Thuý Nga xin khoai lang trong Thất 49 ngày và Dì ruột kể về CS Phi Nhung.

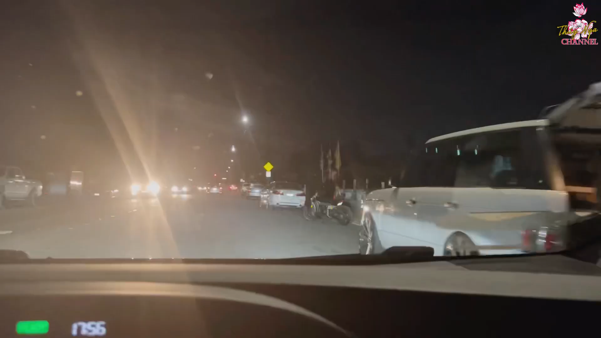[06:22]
Được nè. Nè em quẹo vô đây nè. Tới rồi đó luôn. Đó quẹo vô luôn cưng.